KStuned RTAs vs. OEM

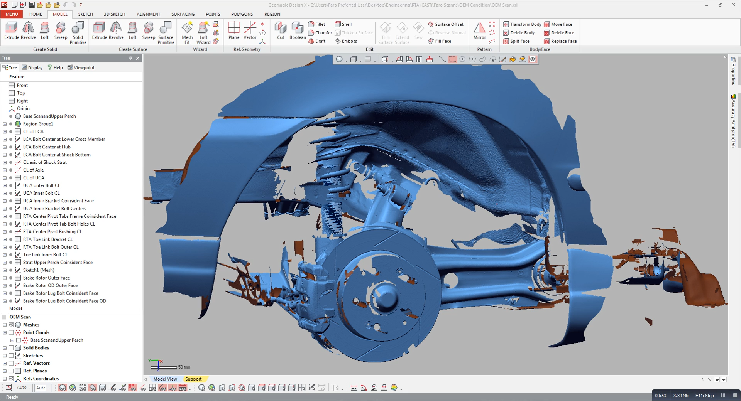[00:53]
So first off here on the screen we see a scan, a car came in, we took the wheel off, set the scanner up, and scanned this entire area. So this is all to scale.
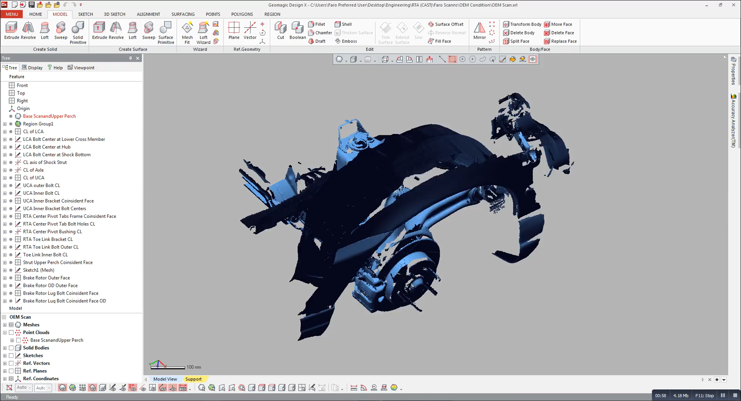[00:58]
We picked up all of the important parts, and basically what that allows us to
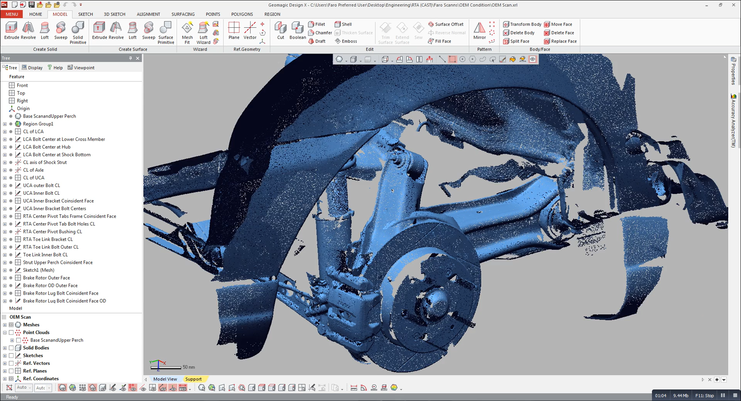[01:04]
do is put some reference geometry in here that represent the pickup points and centers of rotation.
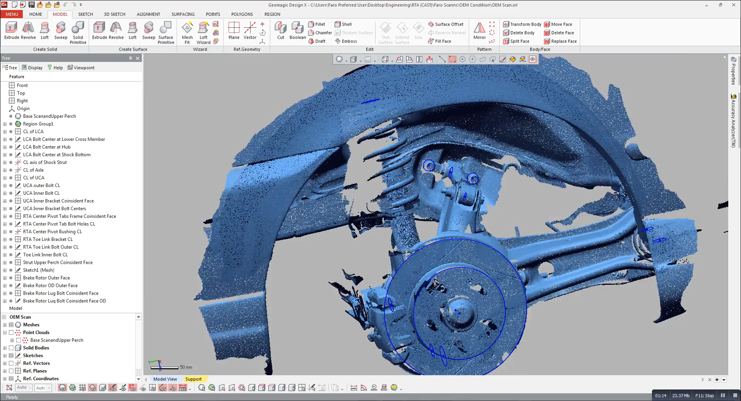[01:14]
You can see here the lower control arm,
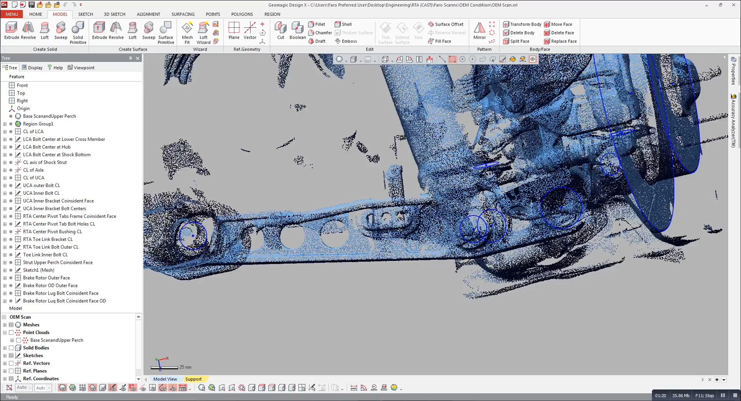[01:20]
we have centers of rotation for those three points there.
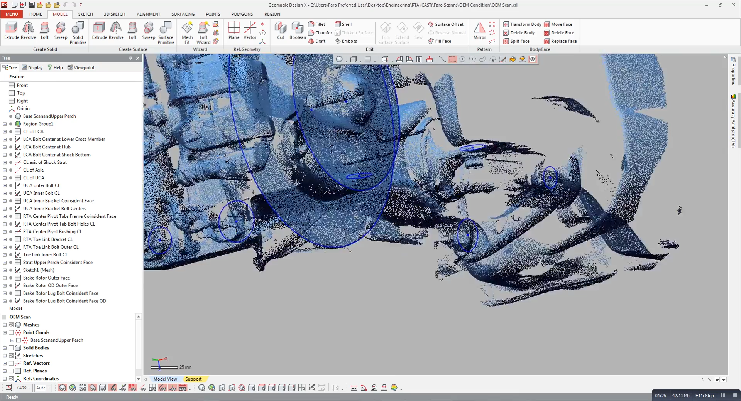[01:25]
We have the tow link up there, centers for that, and we also have the center for this point of rotation here.
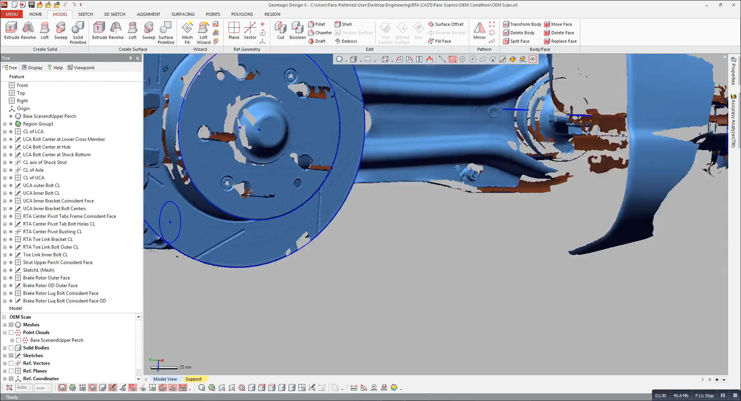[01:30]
So what we do with this is we then export it to SolidWorks and recreate the geometry.